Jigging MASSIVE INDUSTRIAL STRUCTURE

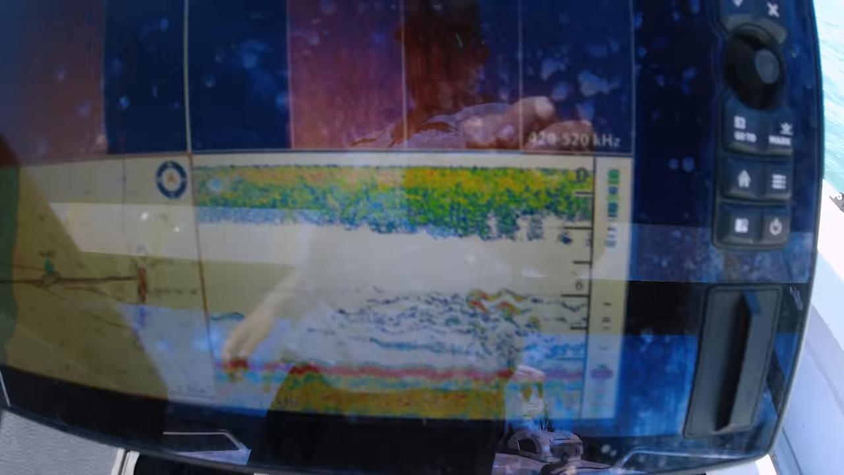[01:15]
Look at that sounder, look at that, and that.
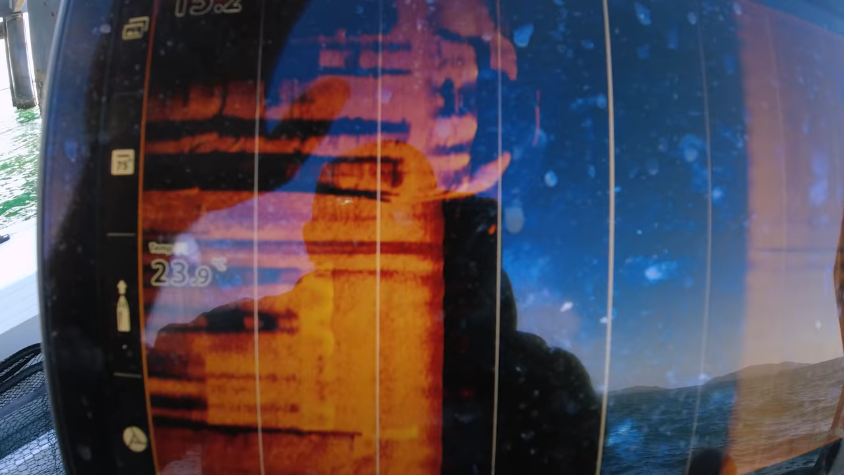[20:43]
You can see on the back there, there's some fish sitting off the back of that pole there, which is back there.
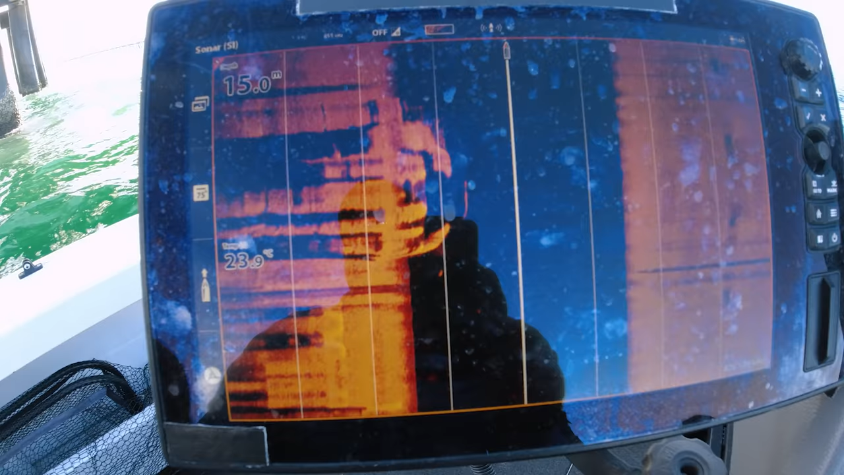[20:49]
On screen: water 23.9°C
So that's kind of things you want to be looking for.
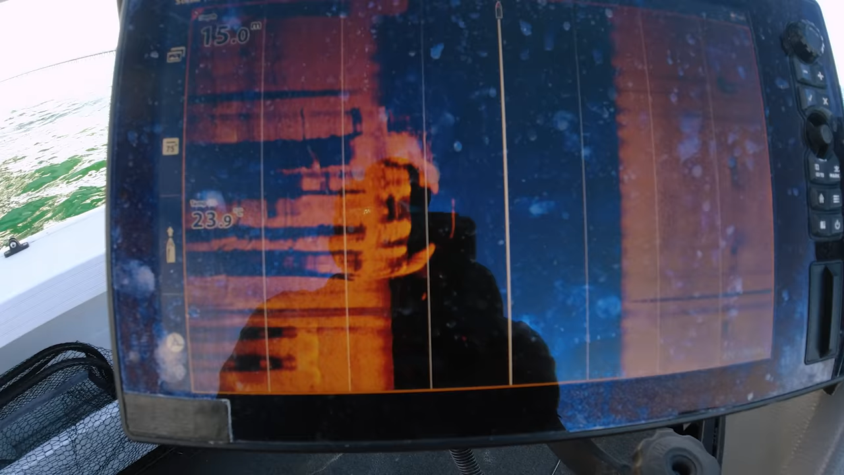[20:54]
I mean, there's fish all through here, but if you focus on those big schools, you got more of an opportunity,
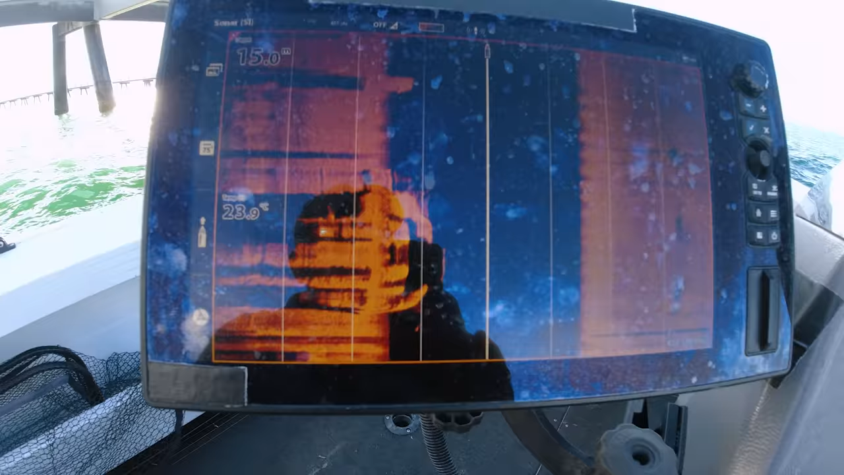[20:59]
and they seem to get in a little bit of a frenzy with each other if you can find the big schools. But yeah, really you want those big schools and they get in a big frenzy,